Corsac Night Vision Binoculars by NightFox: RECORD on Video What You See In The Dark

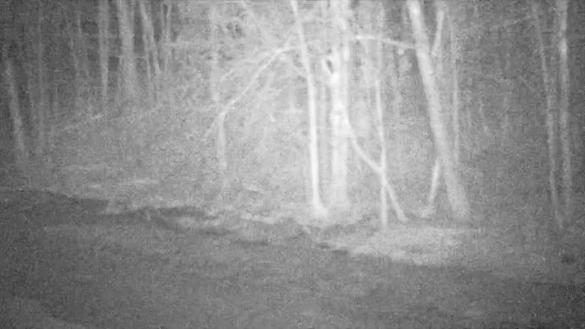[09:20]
When you have a big open space like this it
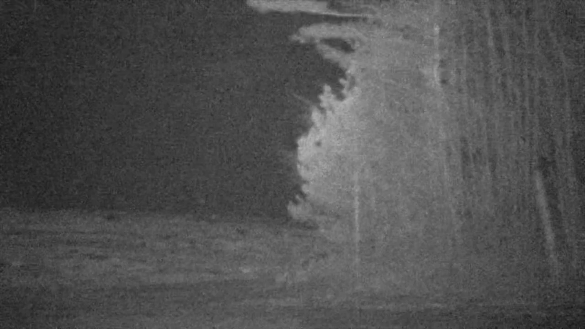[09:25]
just doesn't I don't know it doesn't translate I guess as well and then this glass shot here you're going to see
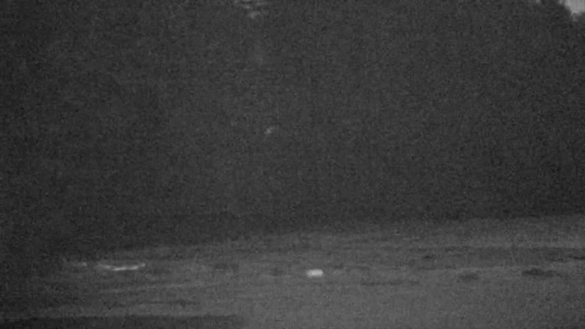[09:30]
is going to be looking out to a big open field but I've spotted deer in before I've seen their eyes shining back at me so a big open field it's you can tell probably that it's a flat area you probably
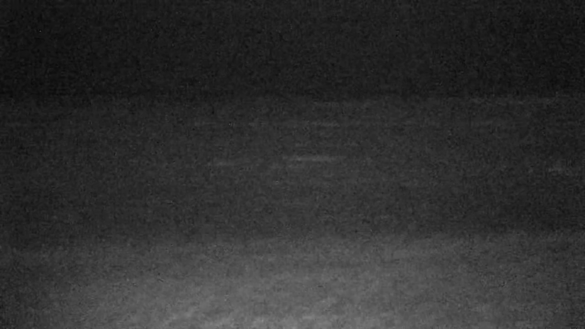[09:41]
couldn't tell unless you you know knew it that it's it's a field as opposed to like ice you know out in the distance there a little bit swampy but definitely not definitely not water out there it's land so when you look out there you kind of like can't see a whole lot so you can see what the trees are when
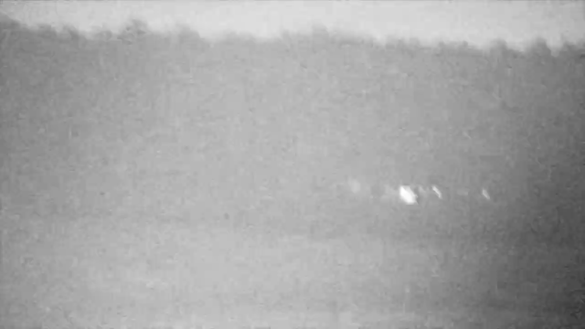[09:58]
there's a
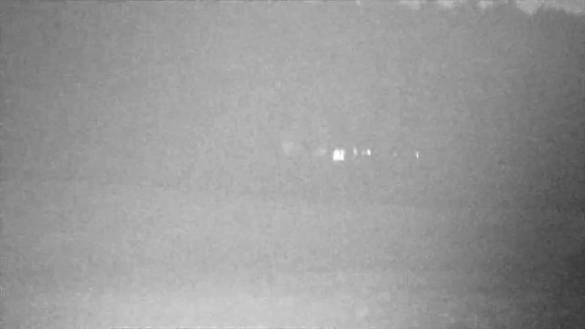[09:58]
lot of brush
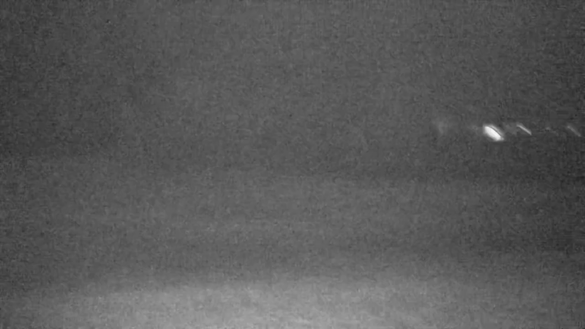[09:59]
and stuff like that it seems to do better as far as what the actual image looks like for the for the binoculars.